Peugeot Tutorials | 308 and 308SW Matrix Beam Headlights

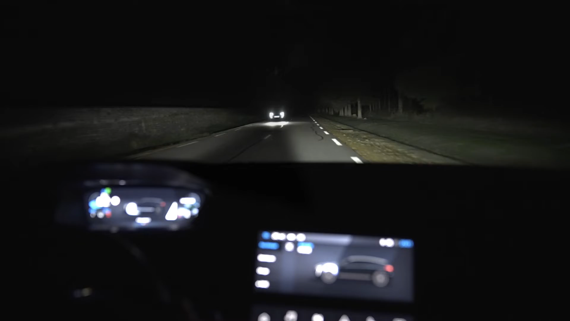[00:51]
the road curve and adapts the headlight beam accordingly.
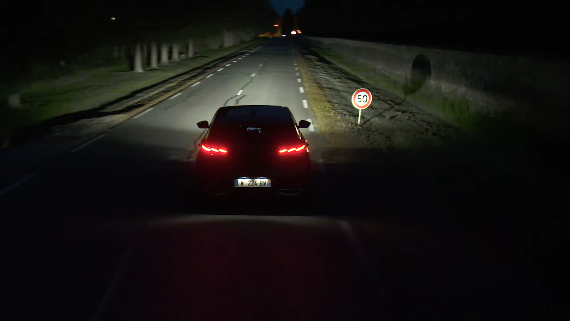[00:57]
When you approach a vehicle from behind, the segments of light pointing towards the vehicle are dimmed, creating a tunnel in order not to dazzle the vehicle's driver.